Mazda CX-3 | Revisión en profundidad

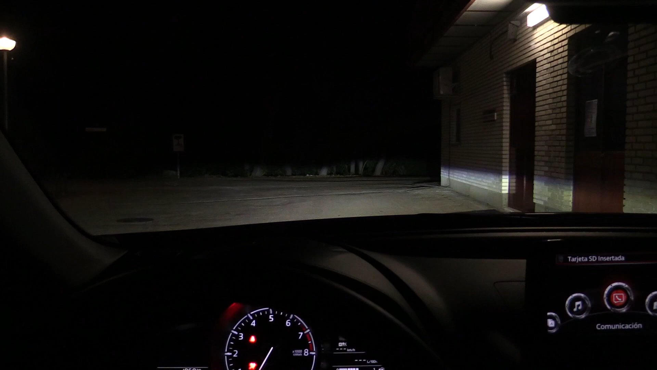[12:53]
la iluminación blanco, fijaros la iluminación tan buena que es en LED, es que es una burrada de iluminación, es muy buena.